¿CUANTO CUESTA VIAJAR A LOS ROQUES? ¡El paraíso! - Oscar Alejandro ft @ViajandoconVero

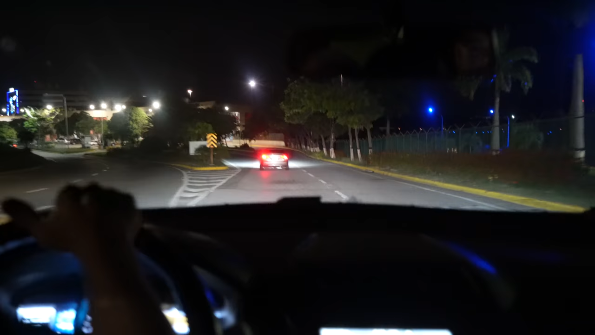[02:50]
la autopista regional del centro durante todo el trayecto estuvo vacía.